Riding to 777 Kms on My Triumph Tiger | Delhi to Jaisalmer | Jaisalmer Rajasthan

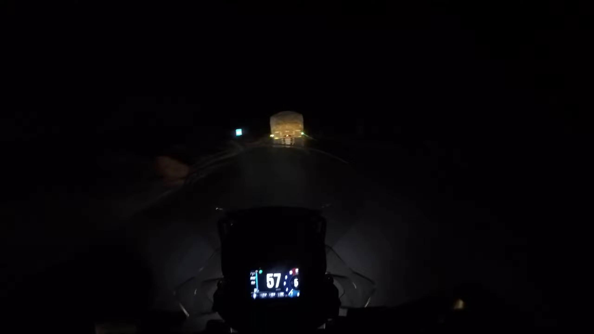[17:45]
अंधेरा हो गया है और यहां पर ट्रैफिक भी काफी बढ़ गया है तो जो एवरेज स्पीड मेरी पहले निकल के आ रही थी
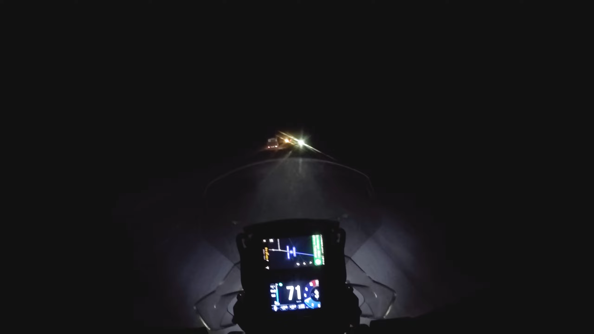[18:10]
जो फाइट है वो चल रही है जिसकी वज़े से स्पीड थोड़ी स्लो हो गई है अब अब यहां से जो जैसल मेर है वो है 326 km तो इन केस
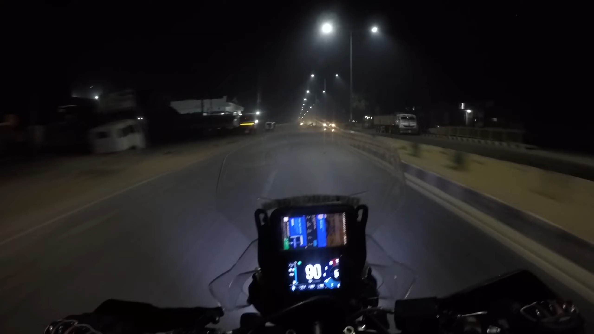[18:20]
अगर सब कुछ ठीक रहा तो हम जैसल मेर पहुंचेंगे लेकिन अगर कोई प्रॉलम होई लाइक मैलिका ने बोला कि नहीं स्टे कर लेते हैं तो यह पता नहीं कौन सा टोल है कंफूज हो गया मैं 8 था या 9
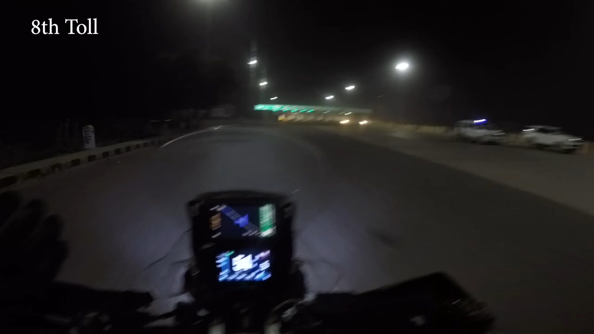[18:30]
था जो भी था देख लेना है जब वीडियो अडिट करूँगा तो पत प्रॉलमेटर से और यह आगे है स्टिप का 9
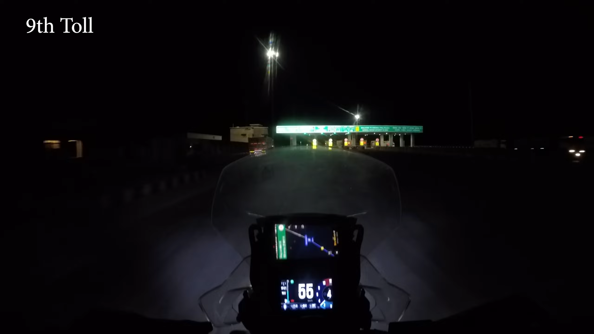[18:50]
यह 10 टोल मैं लिटरली भूल शगों की कौन सा टोल था था सेवन यह एर्थ के बाद और जो टाइम है वह नाइन पीम हो चुके हैं और टेमप्रिचर है टेंट डिग्रीज मलिका को फोड़ा सा एग्जर्शन होने लगा है क्य�
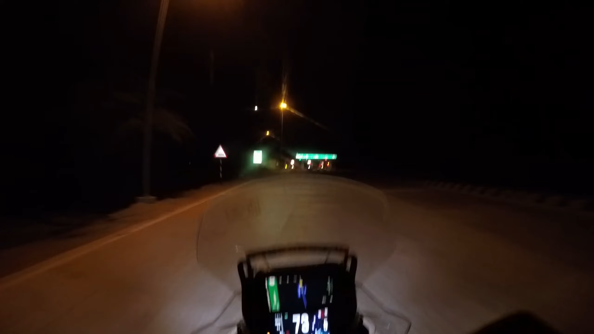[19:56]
और टोल आई थेंक यह 11 टोल होगा औरे बाकरे पता है नहीं चला